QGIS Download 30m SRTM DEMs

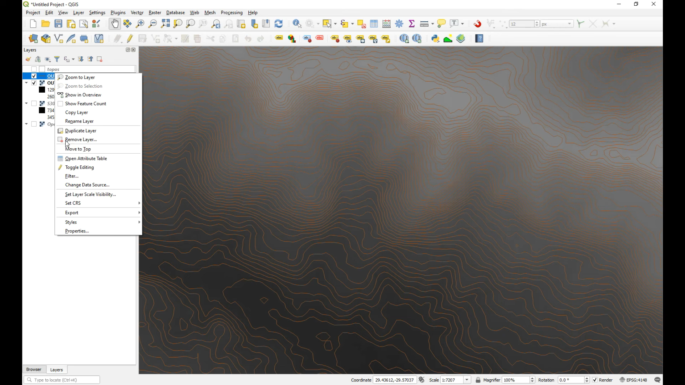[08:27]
what it would look like i could then do all sorts of stuff now um maybe color this up graduated
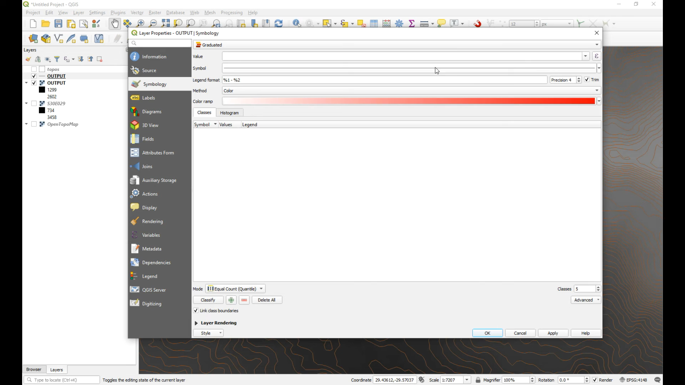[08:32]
let's color it up by the elevation file and what are the different options here let's just go spectral see what that looks like classifier let maybe make
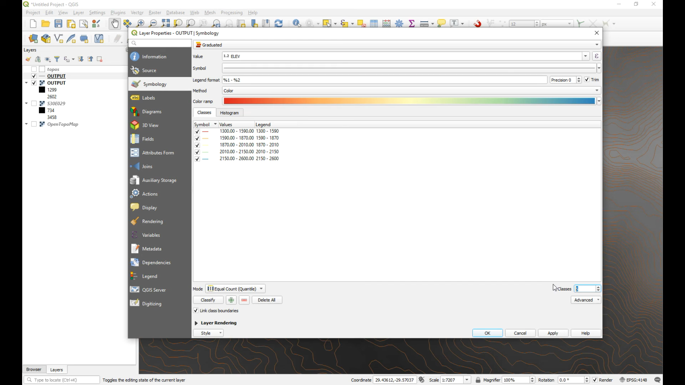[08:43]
make these 20 classes so now my lower levels are red my higher levels are bluish
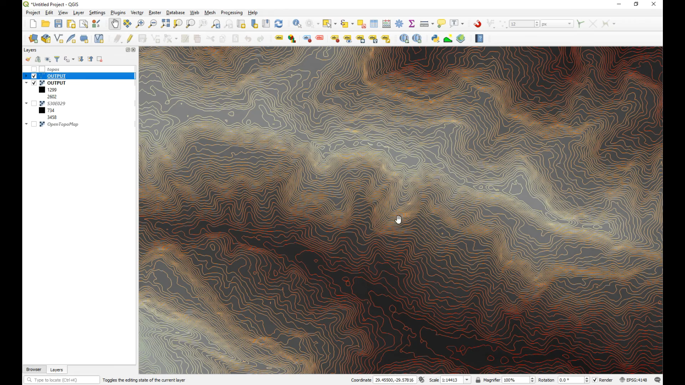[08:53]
okay so you can see this is a valley that's a ridge etc but then that's i mean you'll be you'll be doing your own sort of queries with the data